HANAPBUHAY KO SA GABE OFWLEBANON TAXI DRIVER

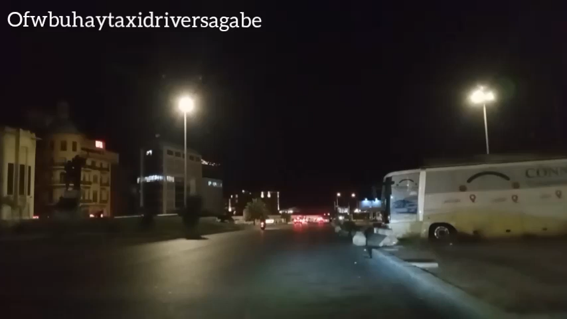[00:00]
Hello! What's up mga kadunbadong! Tayo ay magbubiyahe na naman ng taksi! Extra muna tayo magbubiyahe ng taksi. So, nandito tayo ngayon sa my downtown. Tayo ay mag-iikot-iikot muna. Maghahanap tayo ng pasahero.
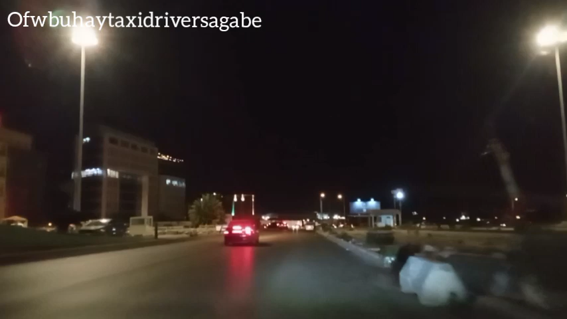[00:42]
May hirap ang buhay dito ngayon. So, maghahanap tayo ng... Ah... Pasahero.
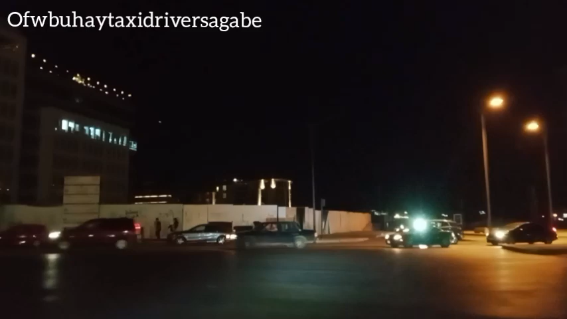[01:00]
Yan ito paggabi sa... Sa downtown. Taksi.
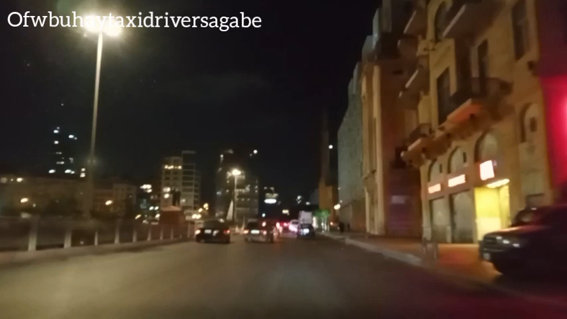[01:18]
Ayan, may mga taksi din na nauna sa akin. hindi ba kasi nilalakad-lakad lang nila eh na malapit lang sila sa ano
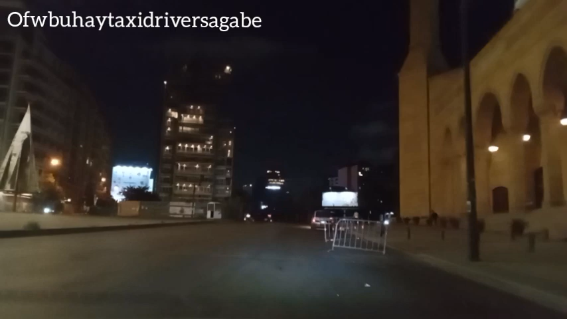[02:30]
pag wala ng pasayero uwi na lang ako kasi tusok naman ako nakakain ako medyo matilim dito na area
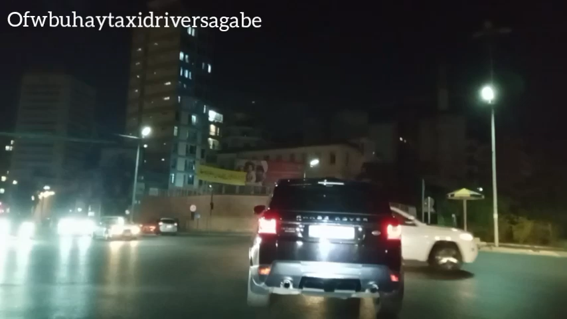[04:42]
may bus din dito na bumubiyahe
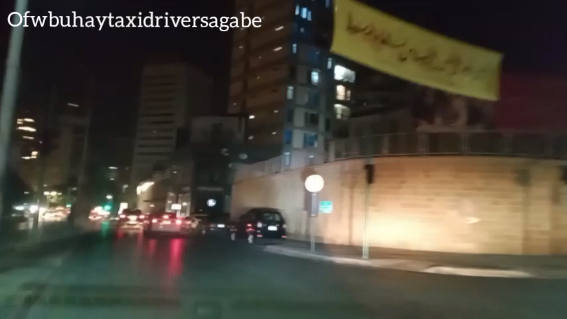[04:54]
mahina ngayon ang ating hintap